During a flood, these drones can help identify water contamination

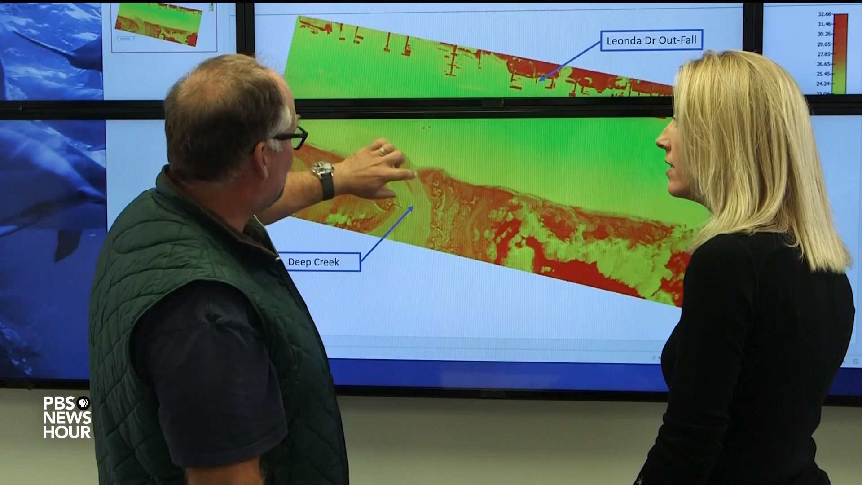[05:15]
It's actually pretty cool. It takes a pretty sharp left hand. And we would be able to say, hey, there's a potential for exposure in these locations.